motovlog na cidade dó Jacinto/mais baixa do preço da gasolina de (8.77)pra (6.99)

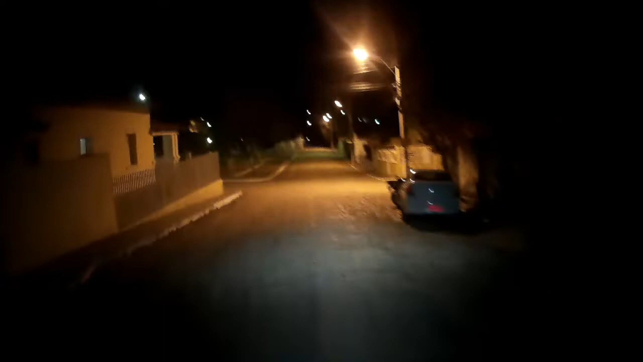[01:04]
Tá indo, tá indo Deixa nos comentários aí, será que é a eleição de deputada que tá fazendo isso daí, galera? É isso aí, família
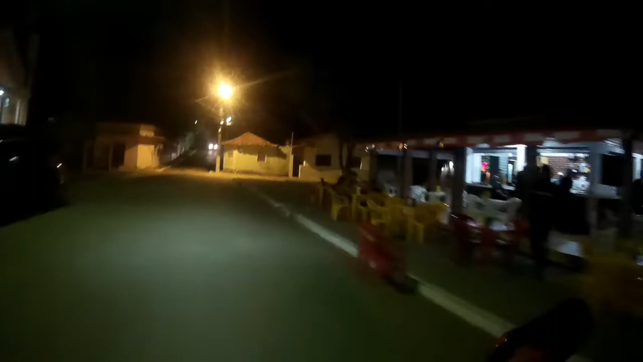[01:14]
A pracinha aqui do Jaça, né? Mas é isso aí, família boa Deixa nos comentários aí, o que você acha Se é véspera de eleição A gasolina tá abaixando o preço aí Provavelmente é... É galera Mas é isso aí, família Um rolêzinho aqui, né? Toma aí de quebrada Descendo pra cidade do Almenara A princesinha do vale aí
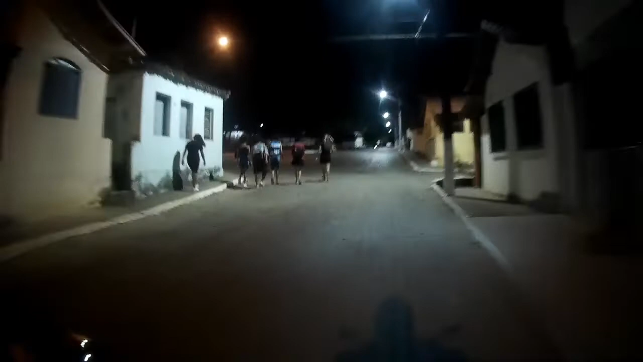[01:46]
Mais um ponto importante aqui É a praçezinha, né?
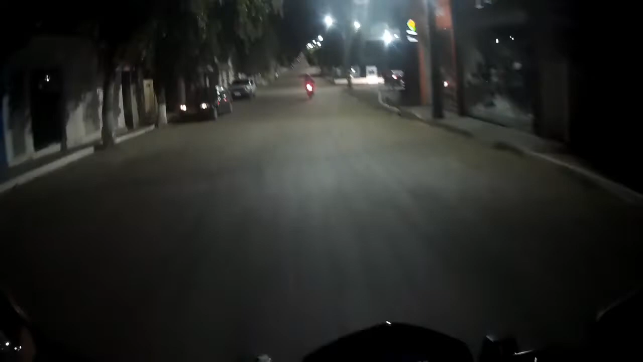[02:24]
Vou dar uma puxadinha boa no asfalto ali E...
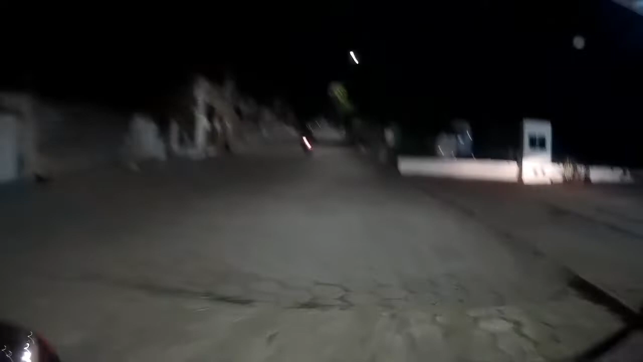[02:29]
Pô, não tá gravando um conteúdozinho bacana Lá na cidade também de Almenara É isso aí Piscou, tá gravando Galera, coloquei um...
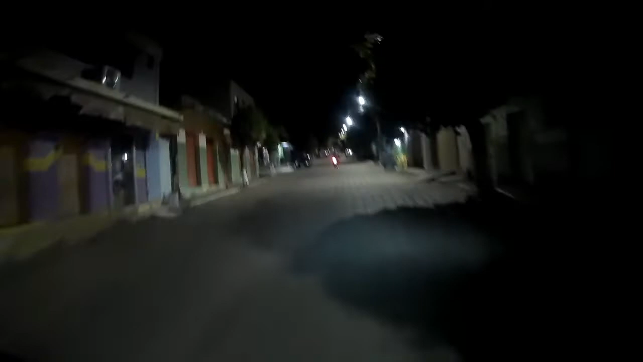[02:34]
Um pedacinho de fita isolante aqui em cima do LED Pra dar aquela disfarçada, né? O pessoal perceber aí que eu não tô filmando Olha que tem um aí que quer moscar o bagulho, né? Aí não dá, né? Tô de boa aqui filmando o meu rolê Questão de segurança pra mim também Isso é muito importante É isso aí, família Cidade de Jacinto tem um movimentozinho aqui, ó Passei, vou passar por aqui Não sei, é algo do tipo da escola, né?
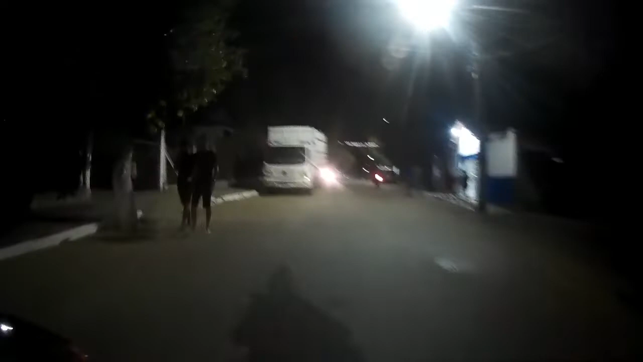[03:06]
Não sei Quadrilhas campeãs, não sei Sei que é uma escola Pessoal com o som ligado aí Aí eu não tô sabendo o que é muito o que que tá ligado aí, não Tá ligado? O que que tá pegando, não Eu acho que... É quadrilha mesmo Olha aí, ó Vou passar por aqui que tem um barrazinho aqui, né? Bora ver de quebrada